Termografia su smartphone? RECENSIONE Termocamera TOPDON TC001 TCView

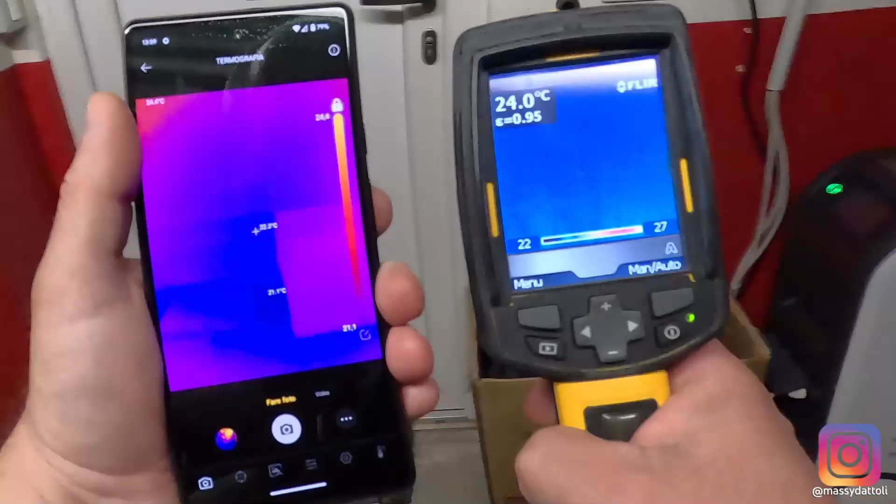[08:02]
On screen: spot 24.0°C
poi ci spostiamo ci spostiamo vedete che qui abbiamo un
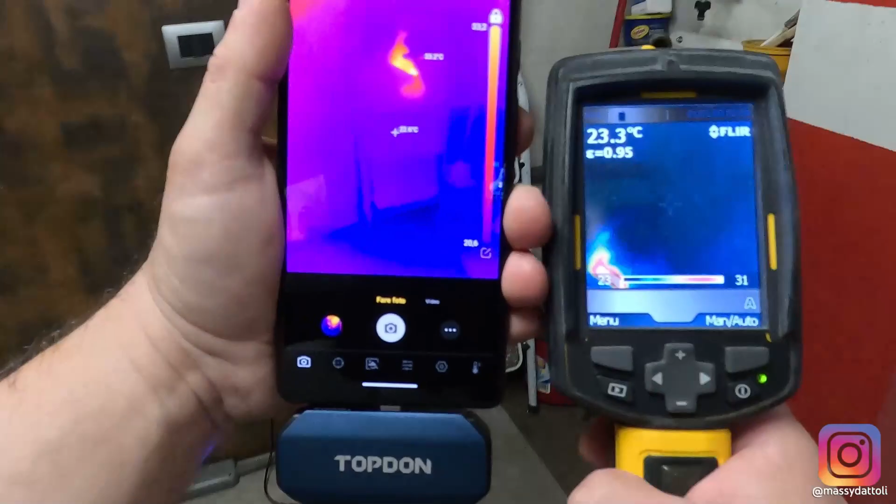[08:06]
phon una pistola della cola caldo appesa che me la rileva calda come temperatura
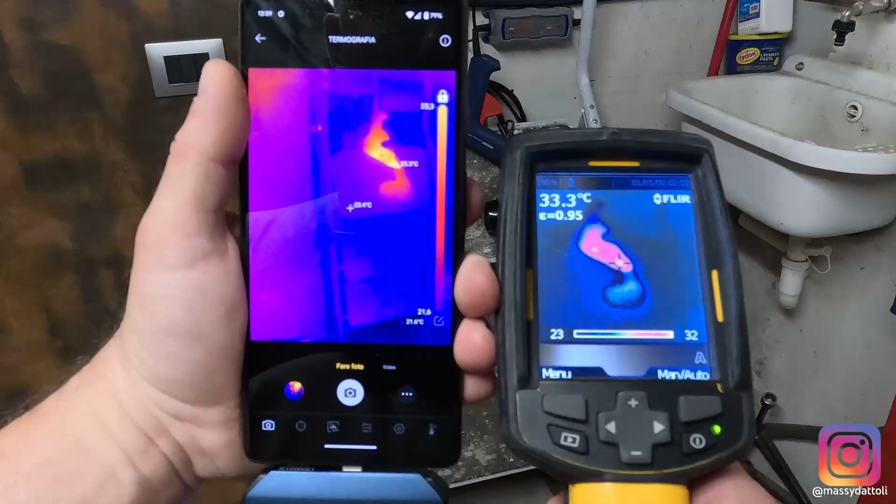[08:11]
mi segna 34 gradi nel punto più caldo quello bianco il punto più caldo con la top down mi segnava 34 e 9 quindi insomma siamo abbastanza in
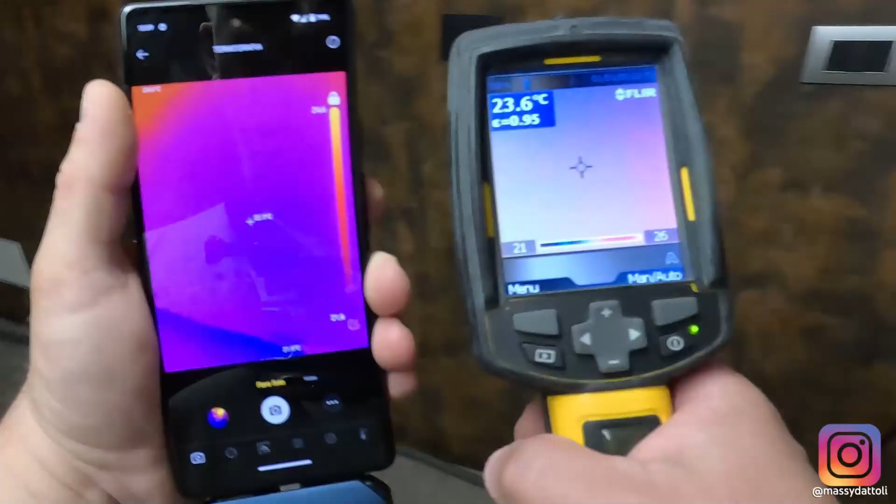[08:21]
On screen: spot 23.6°C
linea
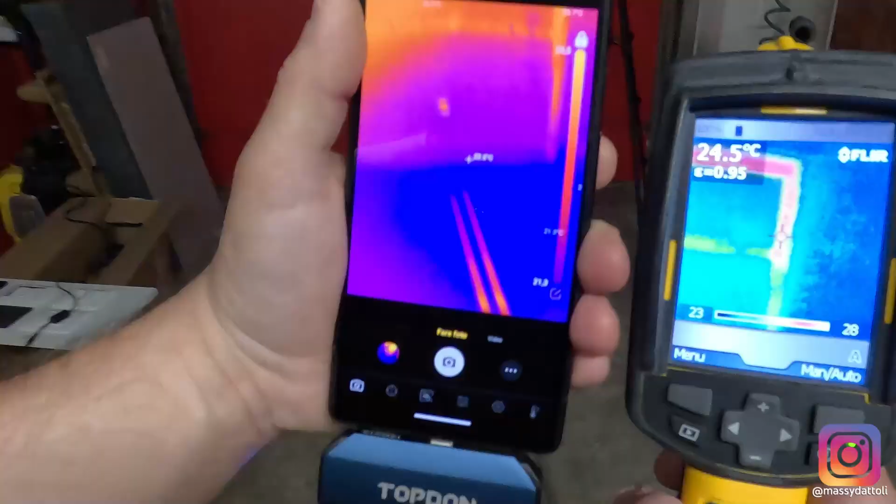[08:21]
On screen: spot 24.5°C
spostiamoci ad esempio in un quadro elettrico ok
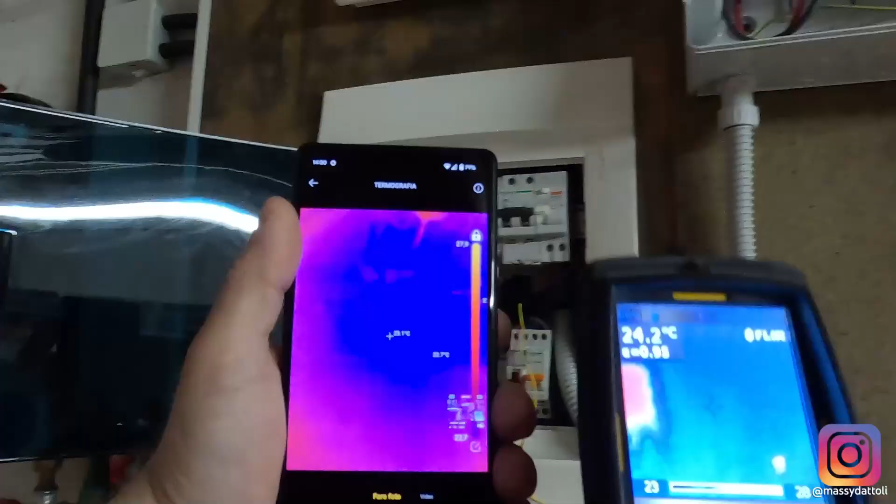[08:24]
inquadrando un quadro elettrico abbiamo
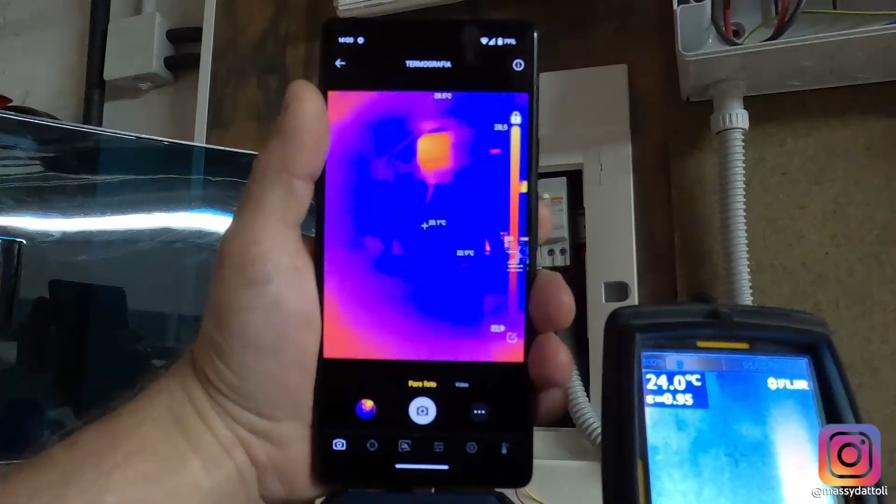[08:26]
il punto più caldo che viene rilevato come 28 gradi se vado inquadrarlo
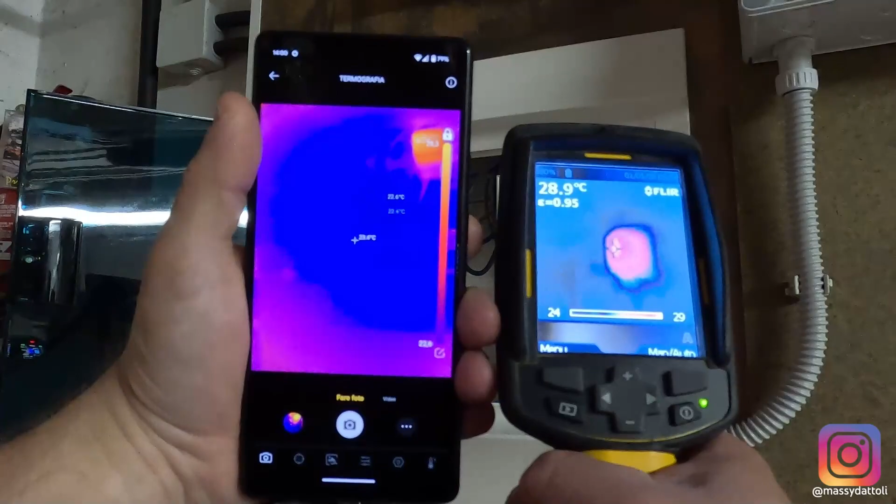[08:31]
On screen: spot 28.9°C
con la flir siamo a 29 insomma siamo abbastanza in linea
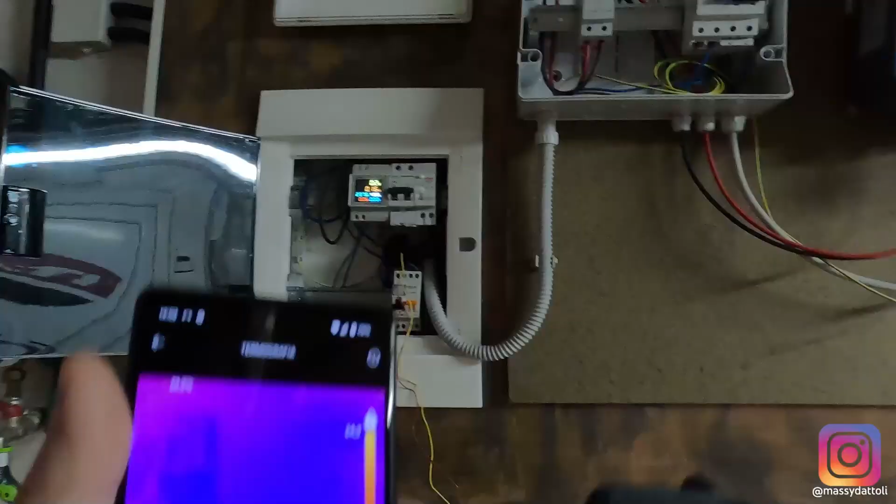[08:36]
ok
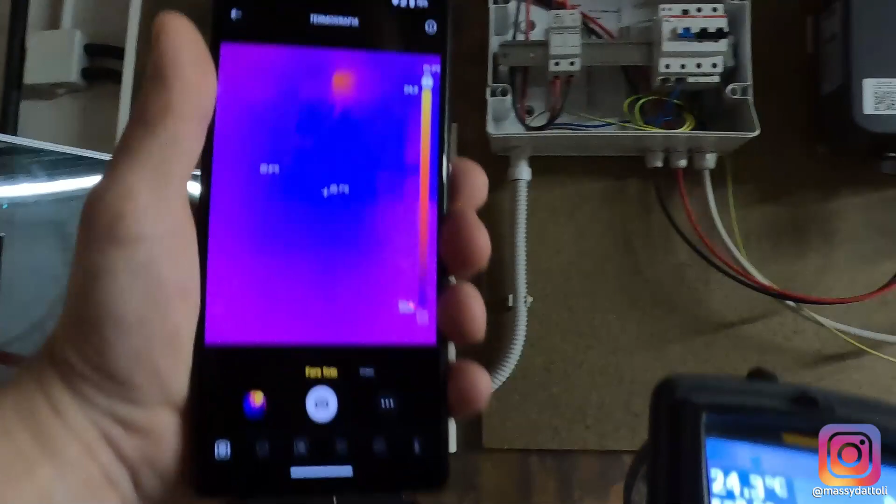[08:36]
la differenza è che con l'app fa tutto in automatico mentre con la termocamera ho